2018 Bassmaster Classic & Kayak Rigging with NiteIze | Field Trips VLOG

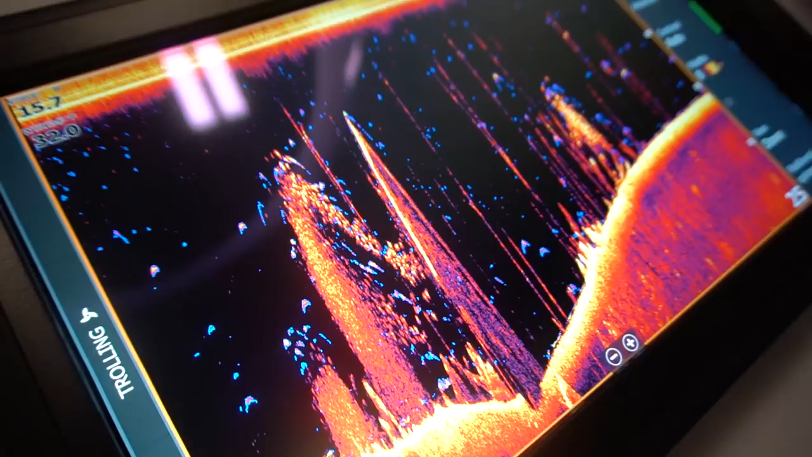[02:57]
Yeah, so Fish Reveal is a new feature included in our latest software thing we just put out.
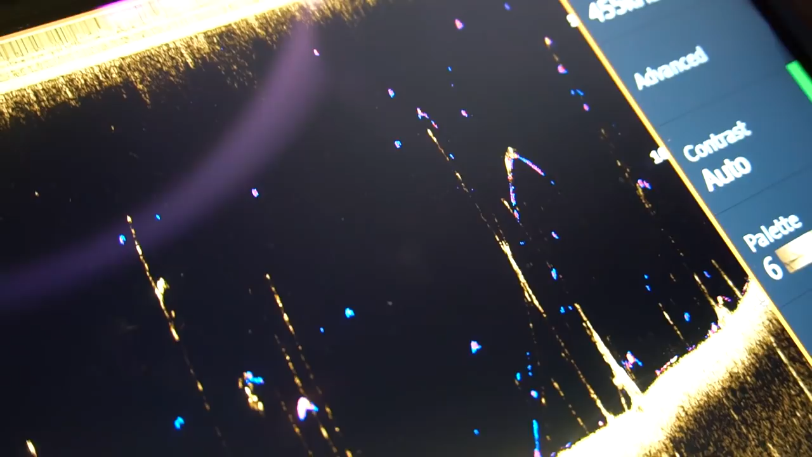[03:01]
Fish Reveal, what you're seeing here, it actually takes a sonar picture, deconstructs it, pulls all the individual fish arches out,
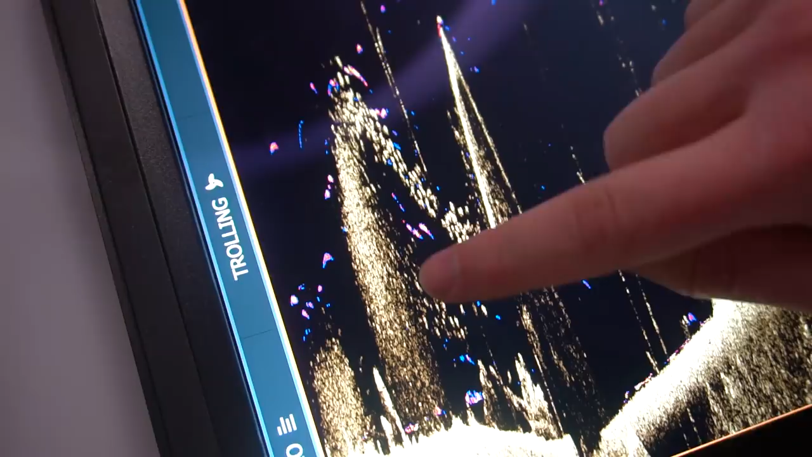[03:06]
then we do some cool stuff to manipulate them a little bit, and then we combine them with downscan.
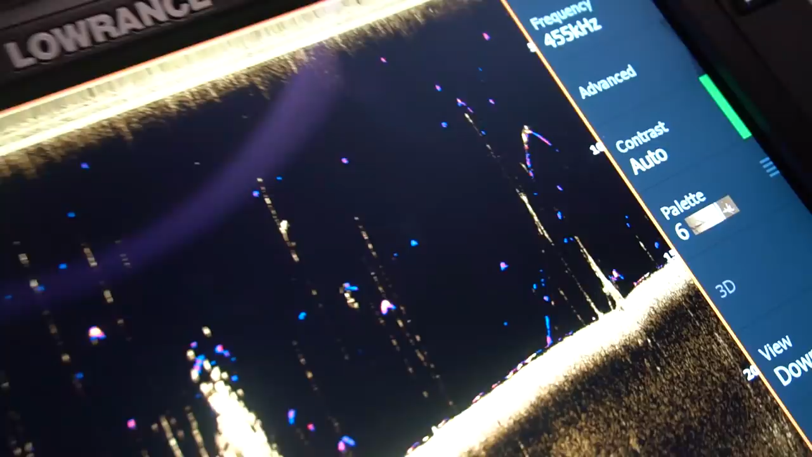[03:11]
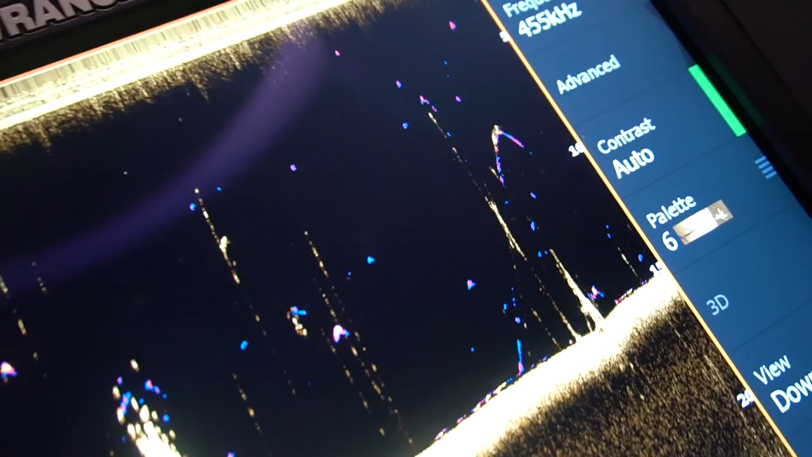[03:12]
So you get the really nice resolution, high detail pictures from downscan, combined with your really big fish arches. Nice. Yeah, it's awesome. So it kind of like amplifies those arches? Yeah, yeah.
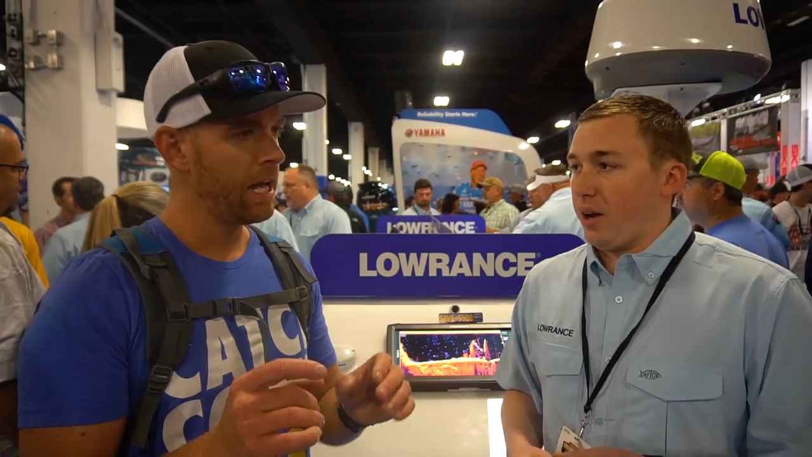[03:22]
We turn the volume up on them a little bit so they show up a little brighter, that kind of stuff. And I think I saw the different color too, right? Don't they have pictures of the highlight? Yeah, yeah. You know, it's a contrasting color to whatever you have on downscan, so they show up really nicely. Which is cool.
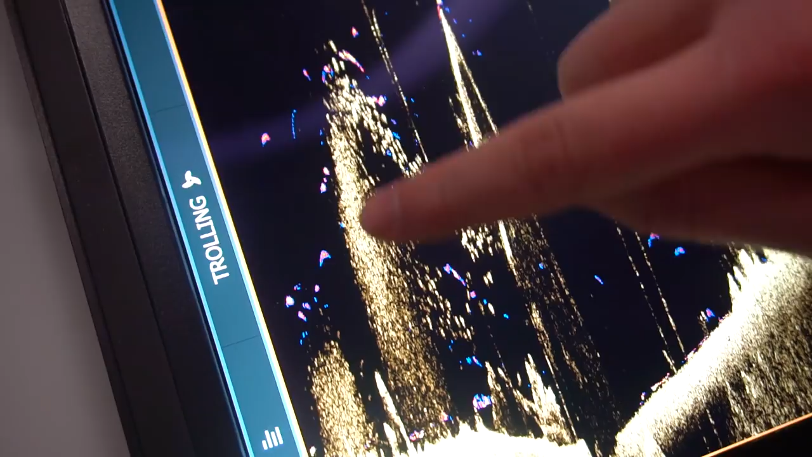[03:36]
And it only does it for individual, real individual, like gamefisher.
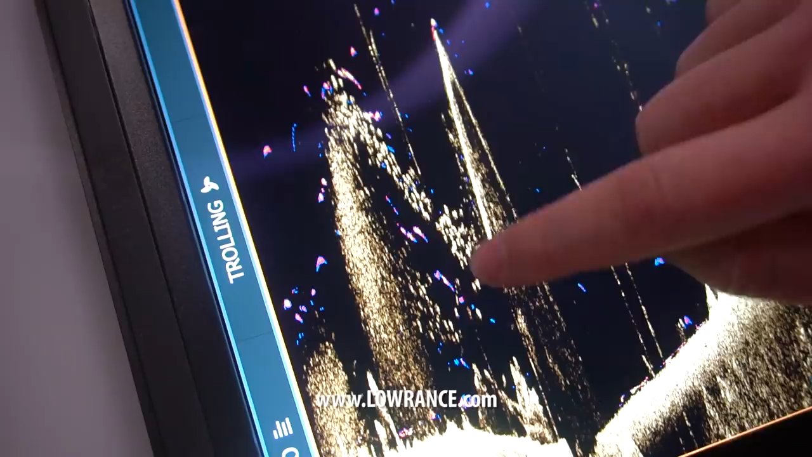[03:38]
Right, right. It doesn't do it for baitfish, it doesn't pull, you know, trees and structure across.
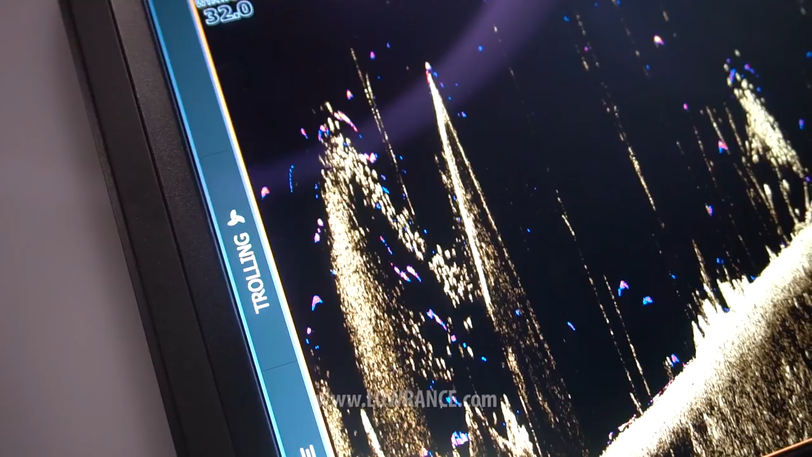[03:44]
Nice. It gives you the ability to see, like in a school of baitfish, a regular sonar, where you can tell it's baitfish,
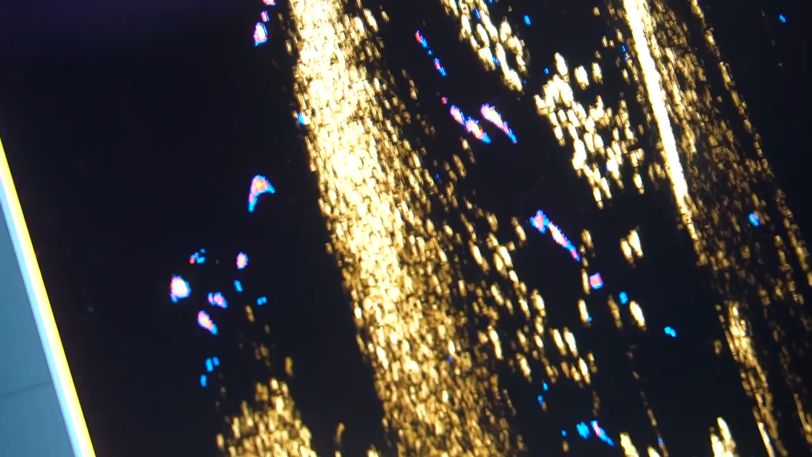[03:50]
but now you can see the baitfish in downscan, and you can see the cool fish arches on fish reveal at the same time.
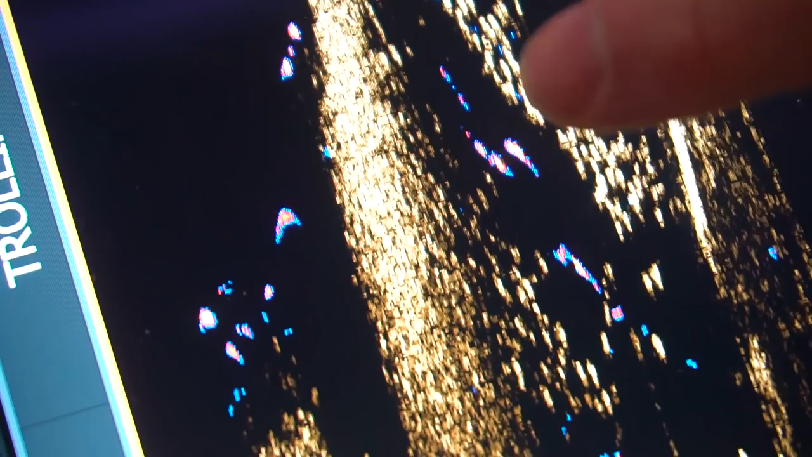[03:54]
Nice. Super cool, because in the past they've had that like fish ID thing where it like puts a little symbol of fish, but what I hated about that is it like covered up the actual arch,